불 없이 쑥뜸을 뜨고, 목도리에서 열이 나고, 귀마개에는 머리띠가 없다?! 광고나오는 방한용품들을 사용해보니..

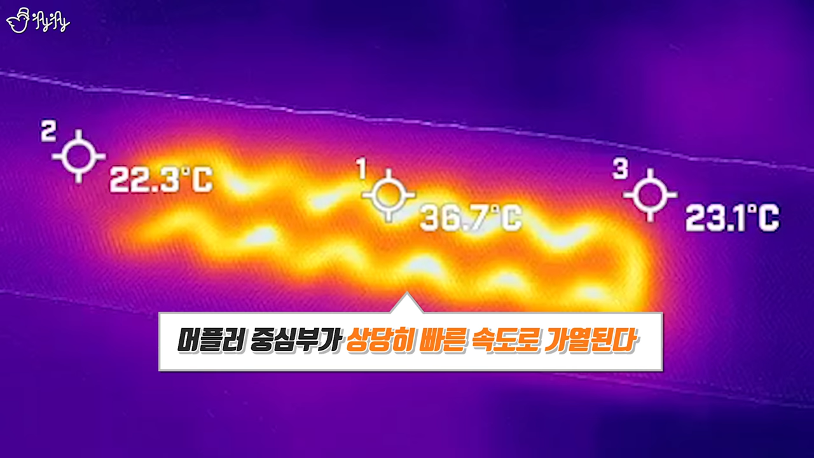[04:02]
이제 40도 이상까지 올라갔네요. 벌써 지금 47도까지 가장 뜨거운 부분은 올라갔는데 50도 가까이 되면 한 번 차 보자고요.
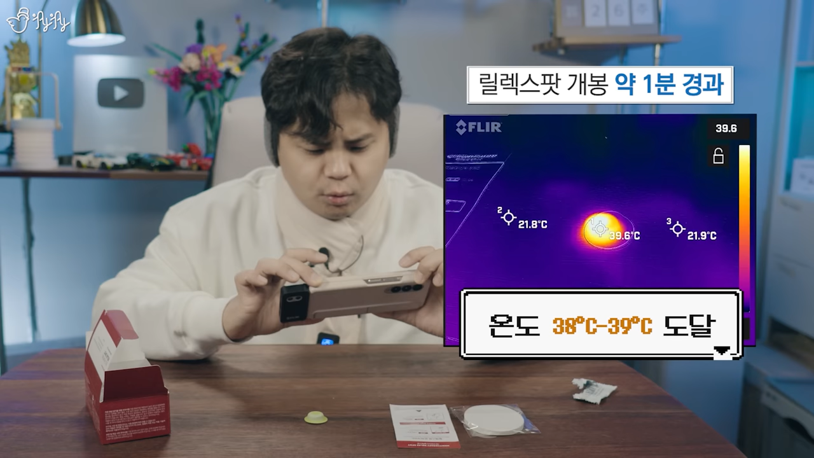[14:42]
이거 생각보다 금방 뜨끈뜨끈해지는 것 같아요. 뜸을 뜨려면은 온도는 꽤나 높게 올라가겠죠. 한 2분 정도 흘렀는데 44도까지 올라갔습니다. 45도 44도 5도가 유지가 되고 있습니다. 그렇다면은 이 살에 맞닿는 쪽은 온도가 얼마나 될까요?
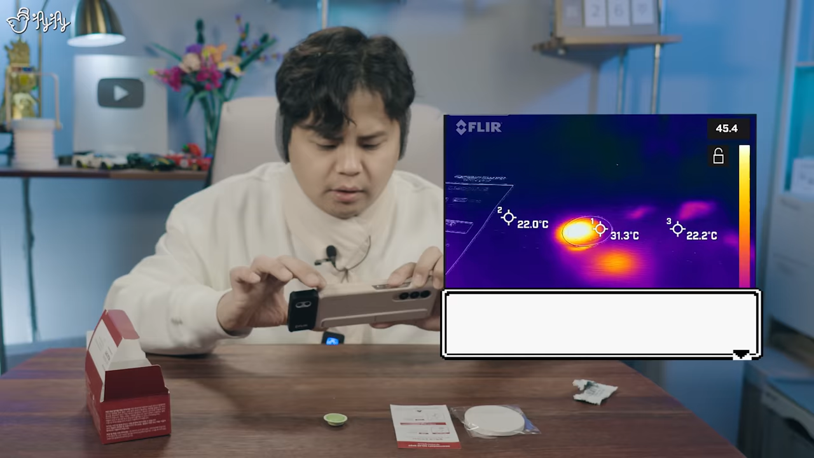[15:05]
이 살에 닿는 쪽의 온도는 지금 46도 7도 까지 올라가요.
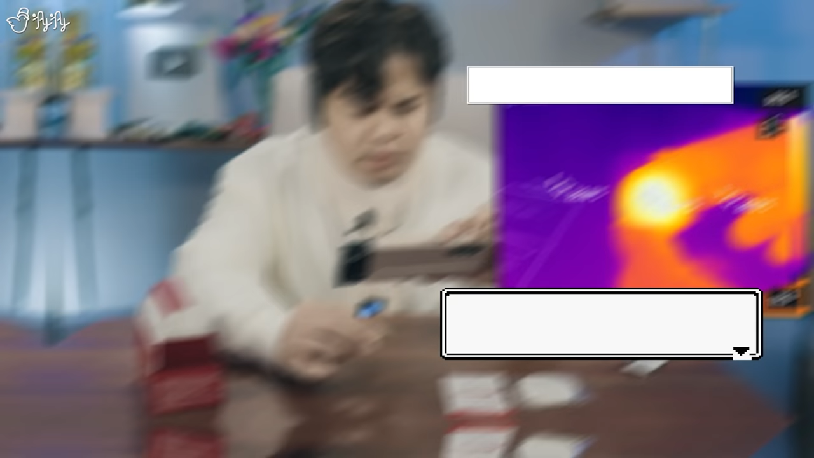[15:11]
지금 50도 넘어갔습니다. 몇 도까지 올라갈지는 지켜봐야 될 것 같고 손에다가 붙여보도록 할게요.
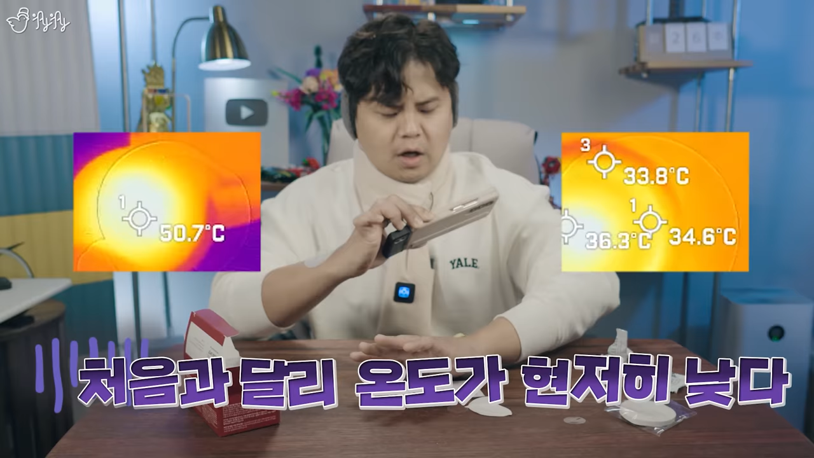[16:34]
아까 올라갈 때는 막 50도까지 올라갔었잖아요. 근데 지금은 이게 별로 뜨끈뜨끈하지도 않아.
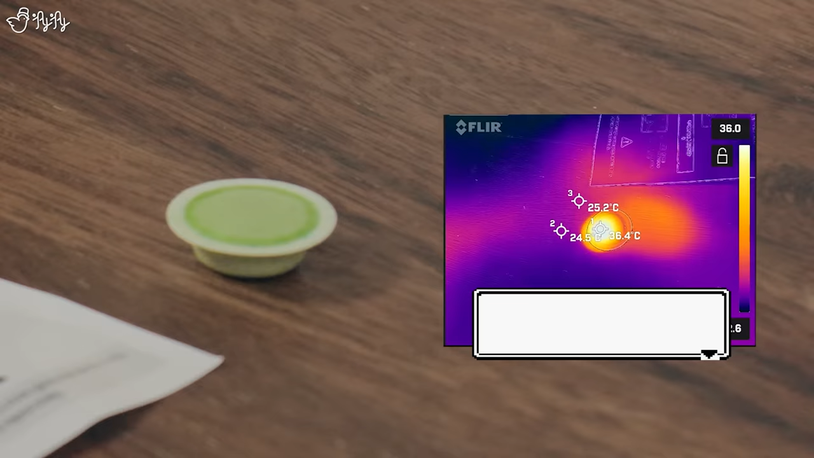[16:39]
앞면의 온도는 제일 뜨거운 쪽이 36도. 거의 다 식었다.
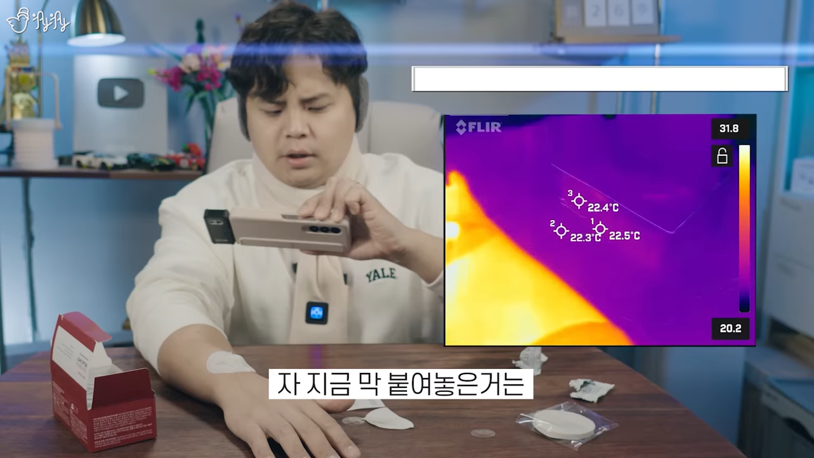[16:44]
자 지금 막 붙여놓은 거는 온열 시트를 덮어놨으니까 온도가 점점 올라가겠죠.
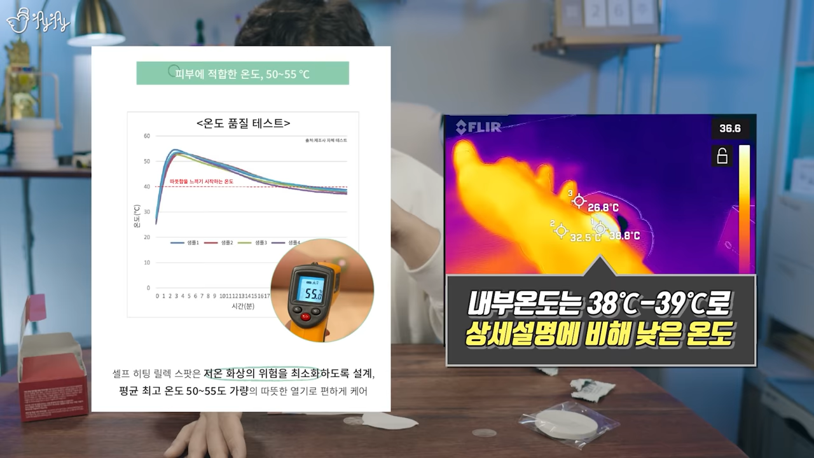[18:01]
톤으로 만져봤을 때도 별로 안 뜨거워.
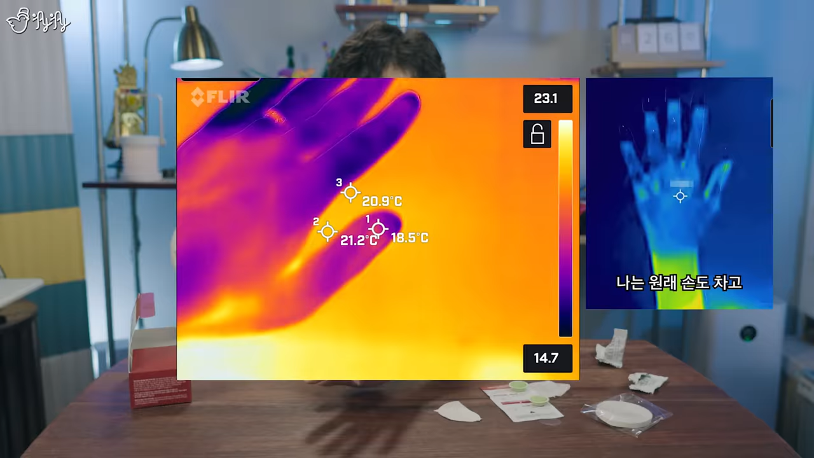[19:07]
차가 차가 차가 아 아 아 여기서 보면은 아 확실히 차가워졌어 아 좋아 이 정도면은 이 정도면 테스트해 볼 수 있겠어요.
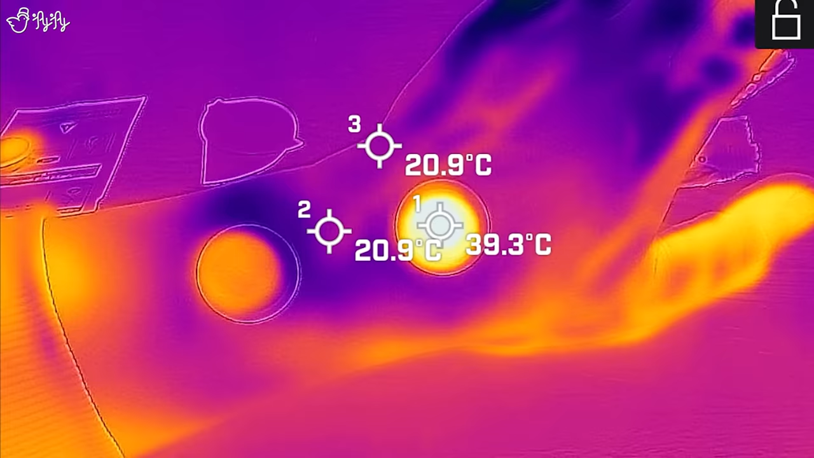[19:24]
아 지금 손이 시려 얘는 또 온도가 꽤나 빨리 올라가요.
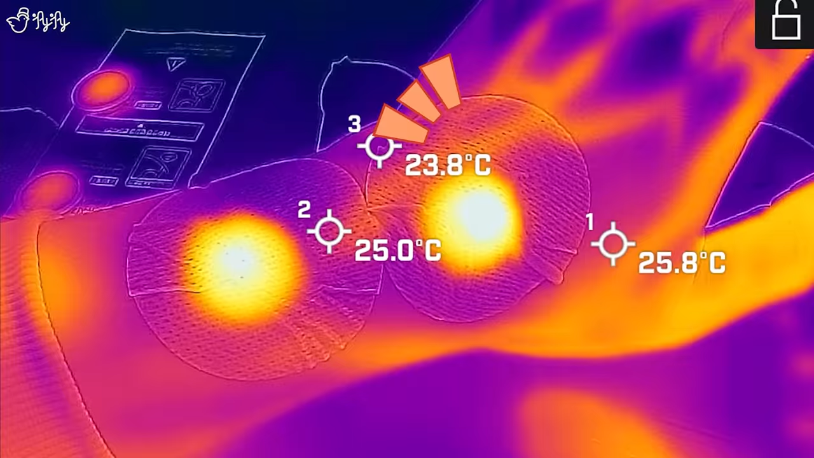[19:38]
와 따뜻한 피가 핏줄을 타고 흘러 올라가는 게 보여.
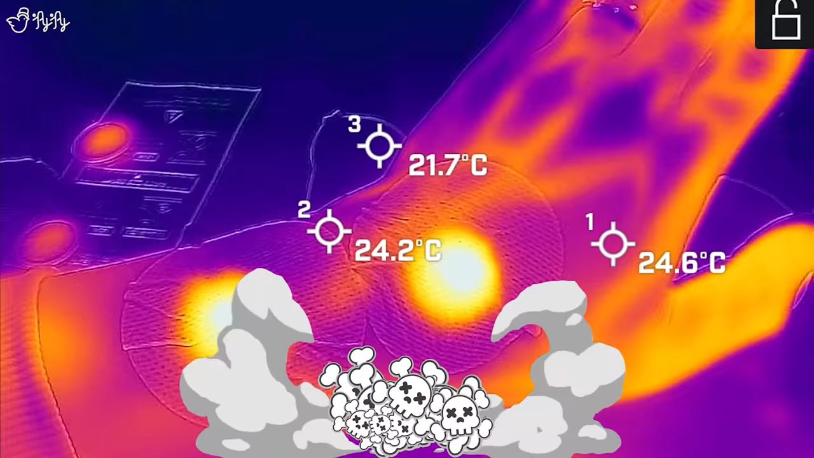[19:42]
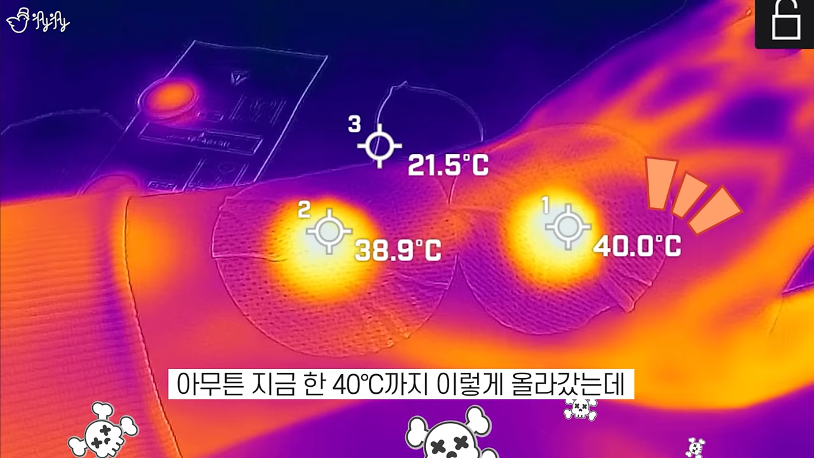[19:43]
하하하하하하하 아무튼 지금 한 40도까지 이렇게 올라가는데 확실히 차갑게 있다가 실내에 들어왔으니까 삭 녹는 느낌이 나는데 요거를 붙여놓죠.
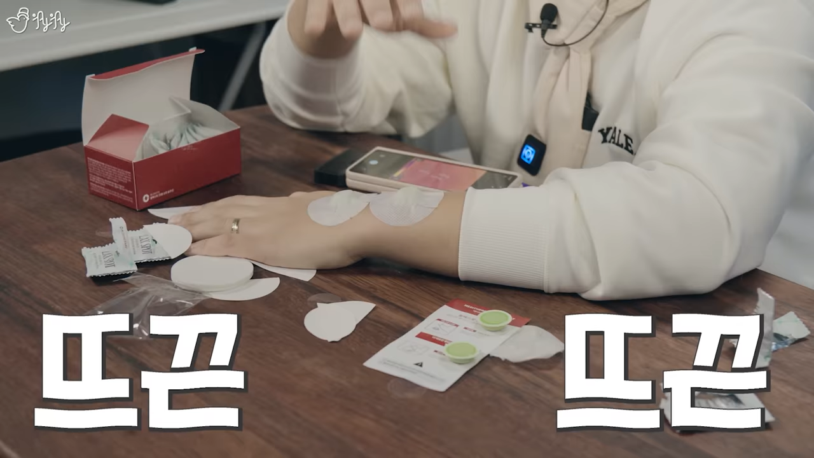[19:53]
뜨끈뜨끈해 뜨끈뜨끈해가지고 얼어있는 손을 녹여준다 요런 느낌은 조금 듭니다.
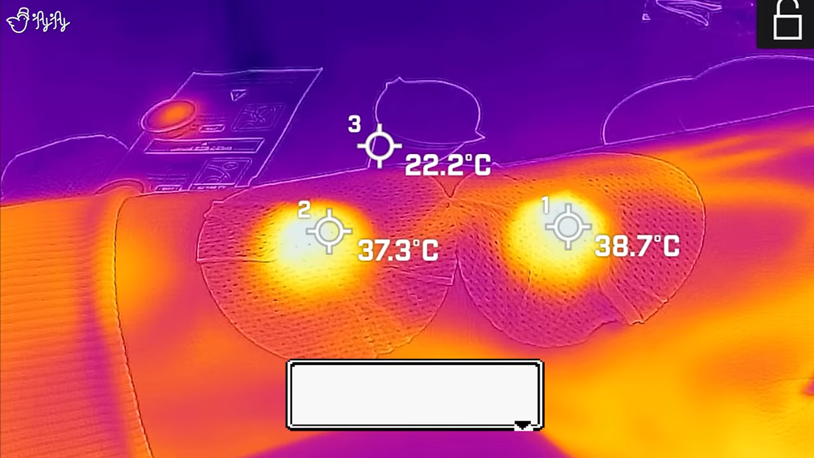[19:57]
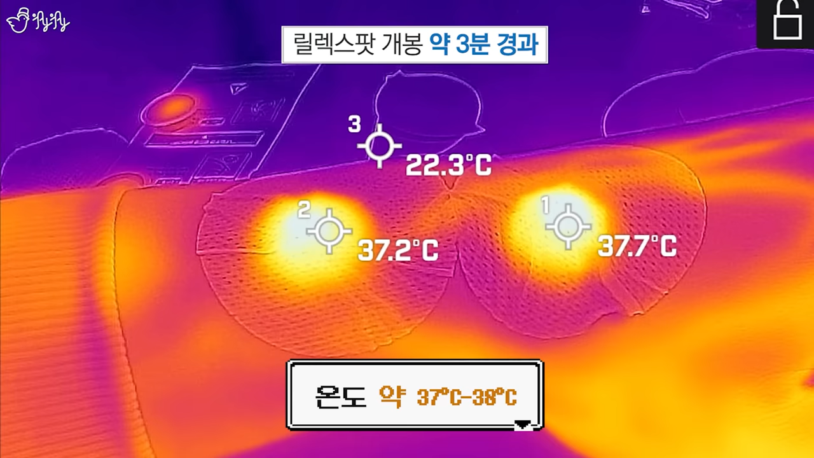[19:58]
어 37도 8도 엄청 뜨겁진 않아요. 지금 볼이 그나마 조금 온도를 잘 느낄 수 있어서 손은 차가우니까 볼에다가 이렇게 댔을 때도 막 뜨끈뜨끈하지는 않아.
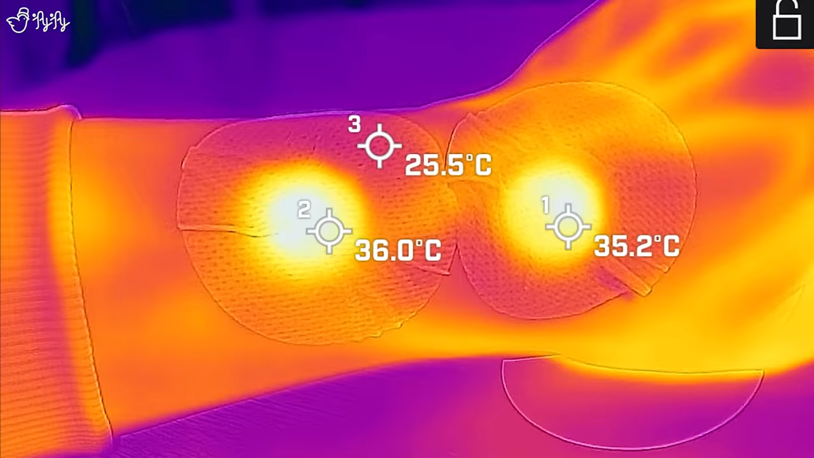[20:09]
온도가 그렇게 높지가 않습니다.
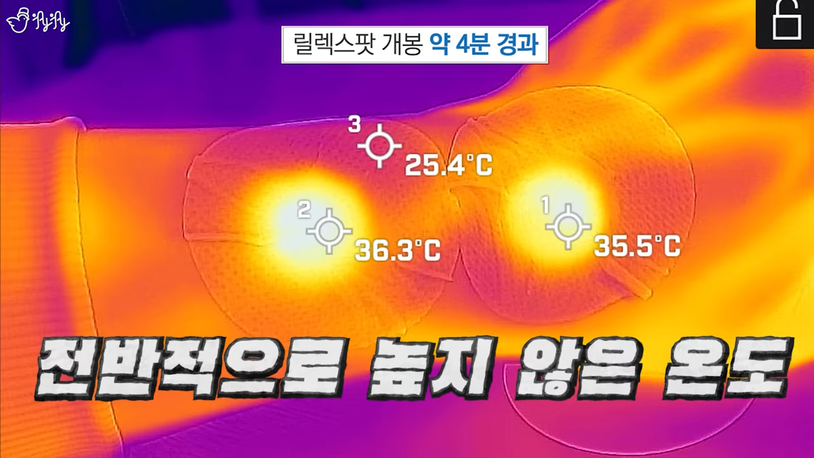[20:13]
36 7도 그러니까 그렇게까지 막 후끈후끈하고 막 뜨겁게 만들어주는 그런 느낌은 안 들어요.